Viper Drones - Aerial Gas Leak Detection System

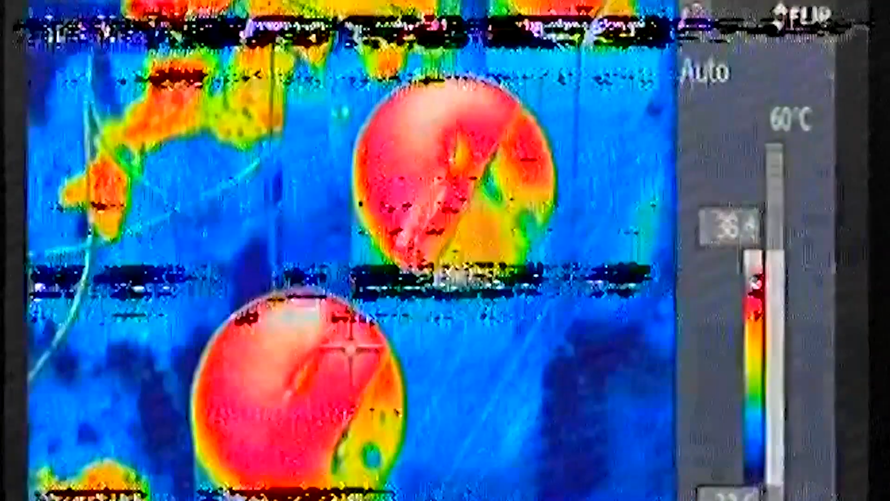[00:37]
On screen: scale top 60°C
Our system allows you to visualize and pinpoint gas leaks without the need to shut down the operation.
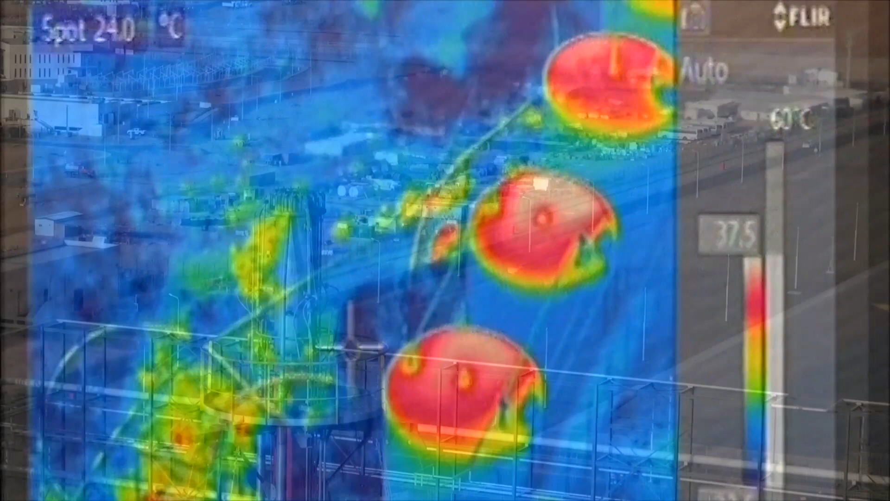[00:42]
On screen: spot 24.0°C
Now you can monitor storage tank levels and scan pipelines, flare stacks,
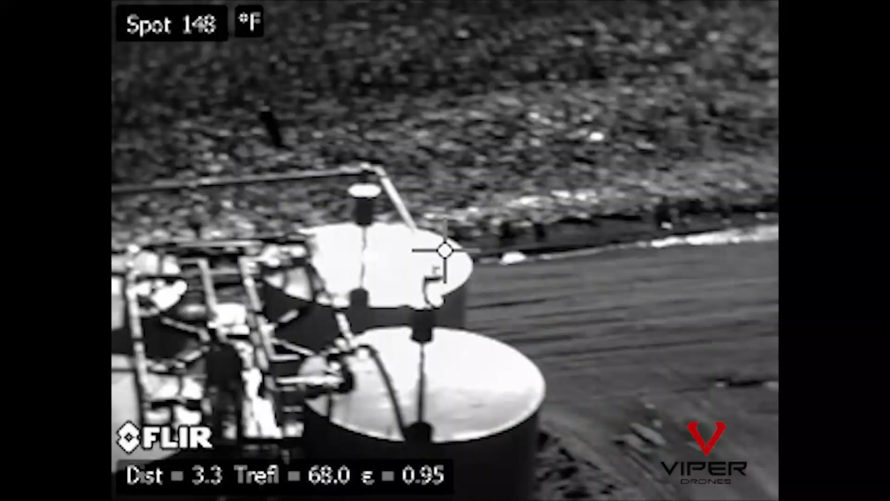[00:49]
On screen: spot 148°F
and other assets in a fraction of the time it would take with traditional inspection methods.
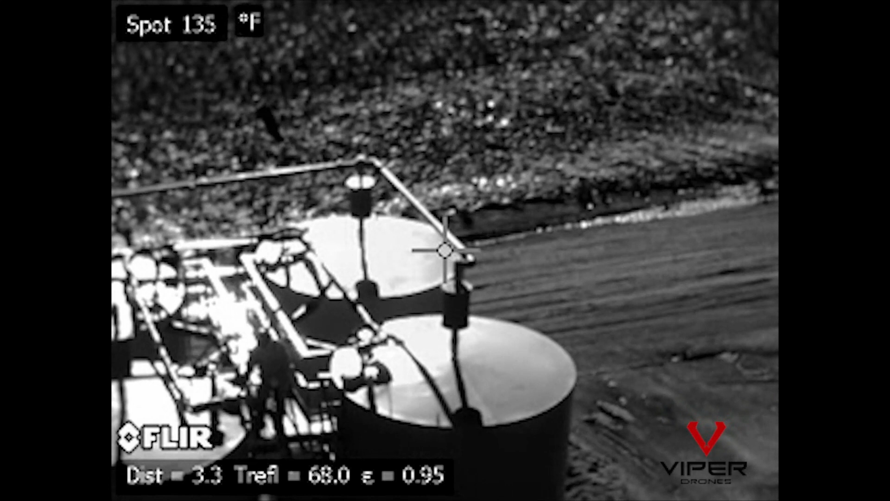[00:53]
On screen: spot 135°F
Viper combines a trusted and familiar UAV system from DJI, the M600 Pro,
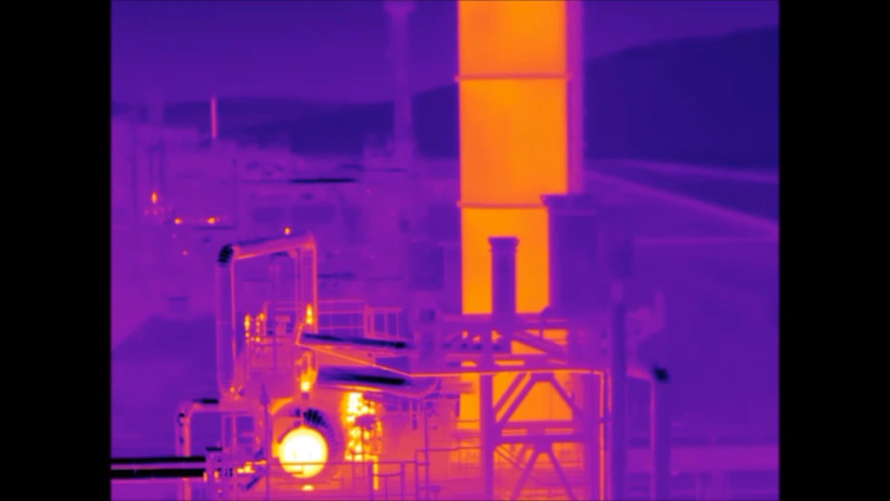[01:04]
with the highly sensitive leak detection capability of the FLIR G300A OGI camera.
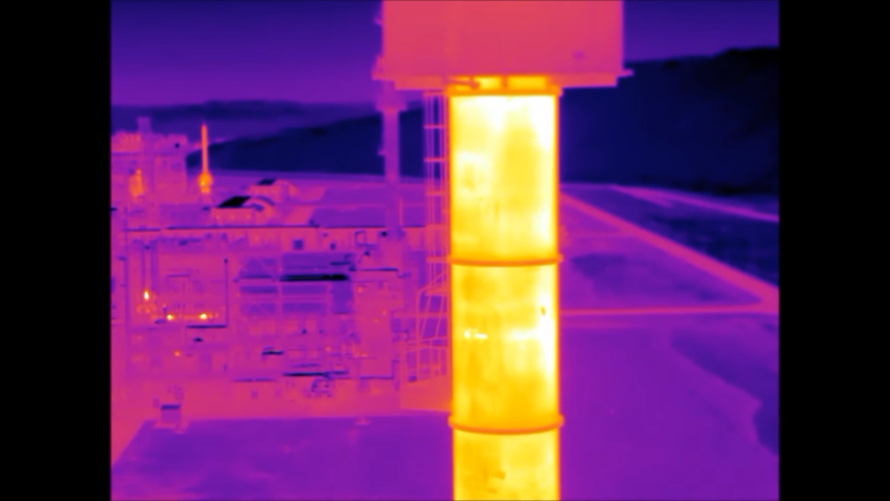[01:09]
This combination provides the same technology and controls as the GF320, now from an aerial perspective.
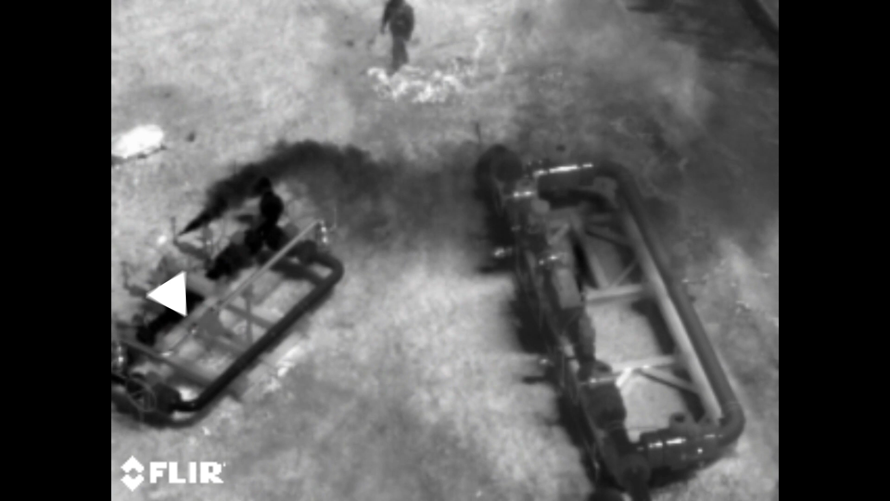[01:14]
This complete system includes the UAV,